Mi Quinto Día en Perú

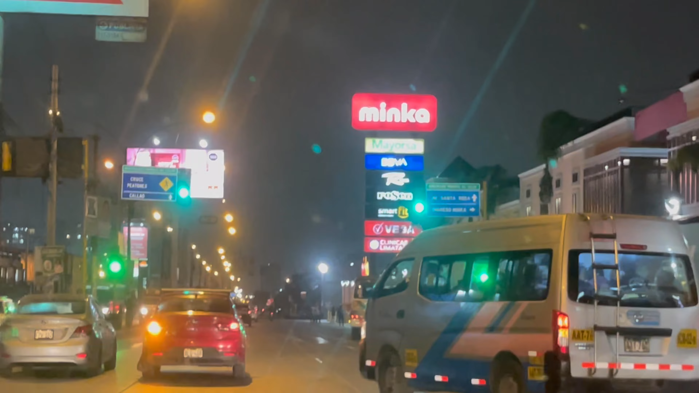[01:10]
Vámonos a comprar a Minca unas cositas para hacer una parrilla con mis amigos. Vamos para allá.